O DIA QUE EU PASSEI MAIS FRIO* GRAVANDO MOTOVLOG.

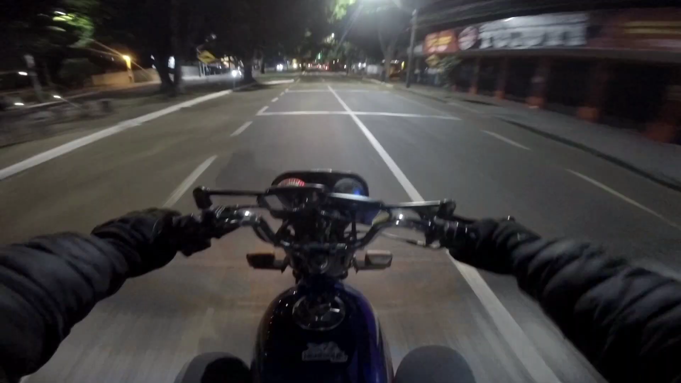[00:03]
Céu, mais um quebra-mola. Pula, peão. Quer fazer? Olô, olô, olô, olô, olô, olô, olô, olô, olô. Olha o túnel, olha o túnel. Fala aí, rapaziada. Sejam bem-vindos a mais um motovlog insano aqui no canal. É pra quem não conhece também, se quiser se inscrever, compartilhar e deixar o like e comentar.
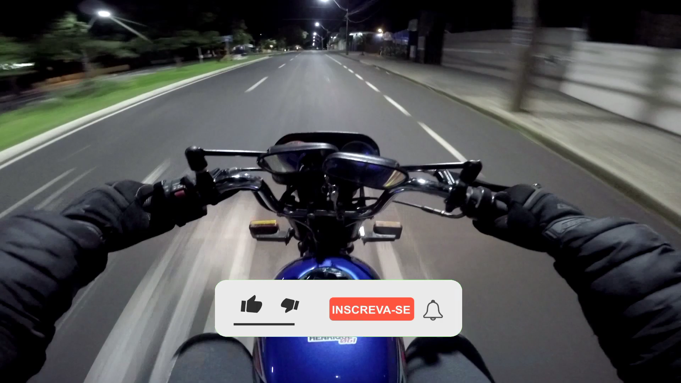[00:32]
Tamo aí. Não sei se vocês viram alguma diferença aí, mas tá um frio da bexiga hoje, hein? Misericórdia. Eu tô com 4 blusas aqui. Tô com a luva. Rapaz, tá um frio do Janho. Uma calçona moletom. Cê é doido, hein? Eu ia apoiar 2 calças, mas
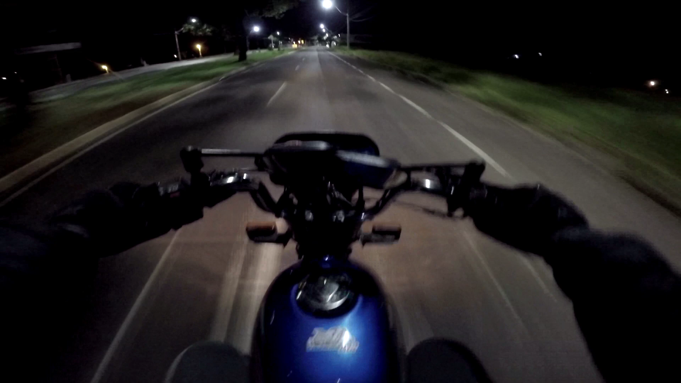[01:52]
Vou meter um louco hoje. Tô indo buscar a mulher lá no trampo. E é assim que a gente acelera a motinha. Olha o quebra-mola. E canto pneu. Só falta os homens tá atrás, mas vai fazer o quê? Aí já era. É de suar a viseira, eu tô com a viseira fechada, mas não tem como andar com a viseira aberta não.
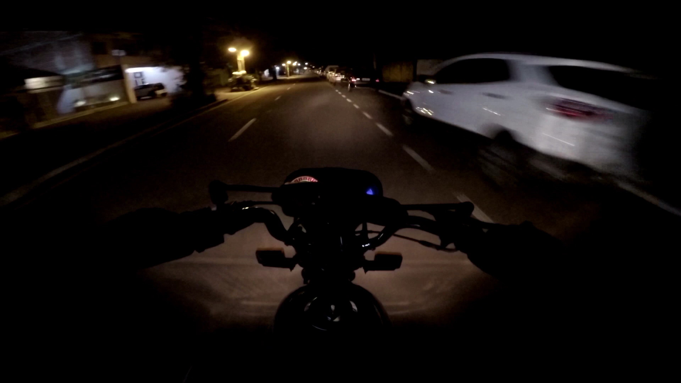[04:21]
Passar na lentinha, põe uma quinta aqui, ó. Acho que tem até câmera aqui fora, aqui, que registra a rua, que é o 4º batalhão aqui, ó. Aí, ó. Passar na lentinha, na lentinha. Reduzir, vai reduzir, vai. Agora vai. Agora já era, já passou. Só falta ver depois.